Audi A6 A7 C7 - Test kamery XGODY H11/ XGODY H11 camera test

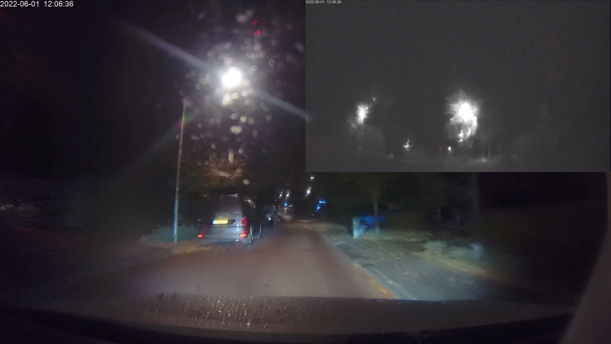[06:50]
jak już przy niej jesteśmy, no to jak widzicie, niestety szału tutaj nie ma. A natomiast przednia nie wygląda najgorzej, jak na taką budżetową, można powiedzieć, kamerkę, bo ta kamera kosztuje tam nieco ponad 300 zł ogólnie. Także wydaje mi się, że jeśli chodzi o nagrania, w ciemności, nawet fajnie nagrywa, ale oczywiście tylna kamerka, no jak widzicie, tutaj też akurat szyba była mokra, także trochę się odbijało to światło, bo deszcz nieco kropił.